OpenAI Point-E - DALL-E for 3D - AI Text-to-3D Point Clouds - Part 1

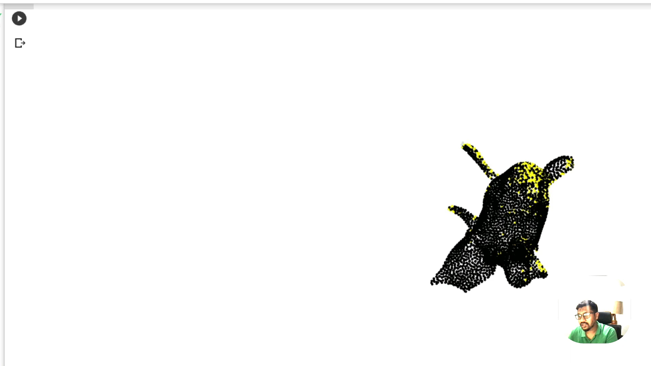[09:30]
I don't know if this is how Pikachu looks, it looks a little scary to me, but, uh, you can see that there is a 3d image. Maybe Pikachu is not part of the model that it can create, but you can see that something like Pikachu has been created in 3d.
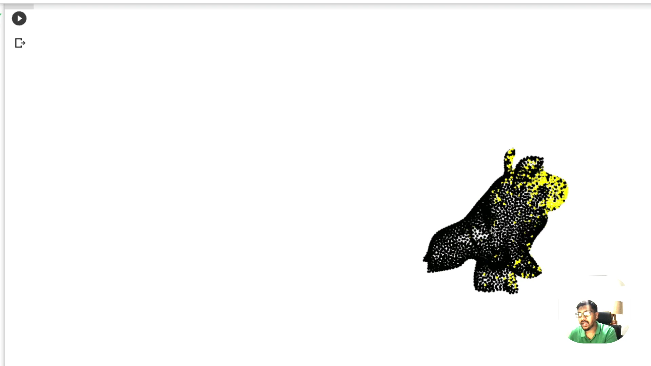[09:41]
And, uh, point T wants us to believe this is Pikachu. Anyways, that's the AI system at the start.